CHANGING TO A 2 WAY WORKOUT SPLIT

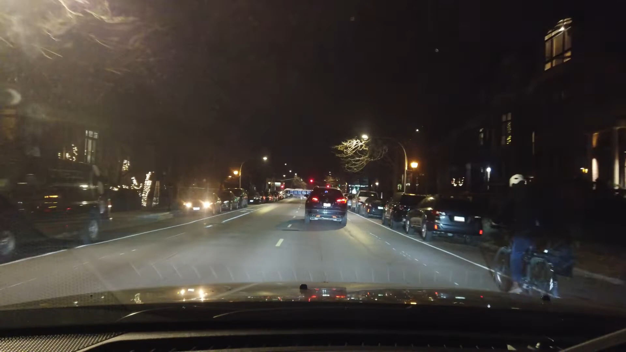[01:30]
a workout a and a workout b plan man it's so dark right now